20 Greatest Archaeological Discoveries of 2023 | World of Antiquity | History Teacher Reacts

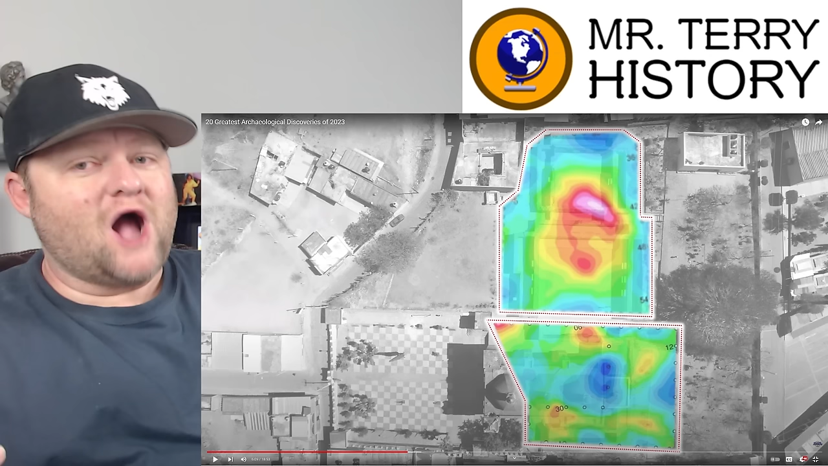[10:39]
It could be from here to a wall next to you, like, you know, and you would never see it because it's so thick. This is the future. Love it. And how they found that chamber in the Great Pyramid.
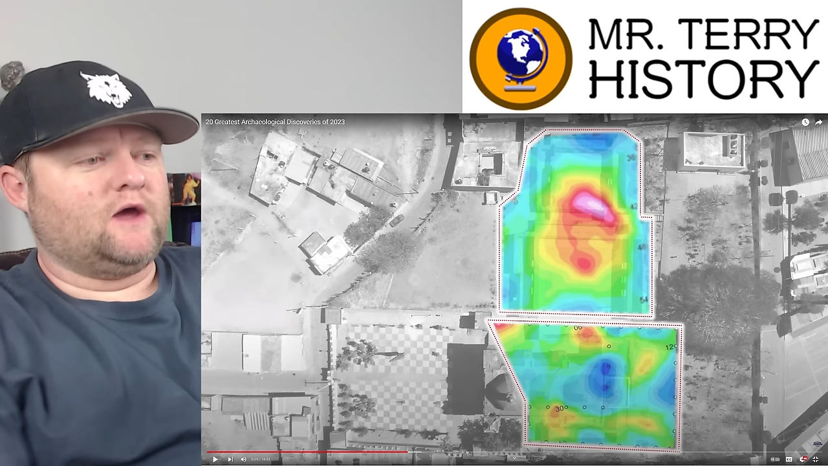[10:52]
Apostol Church in Mitla Huaca... Tonya, it's an exciting era for archaeology.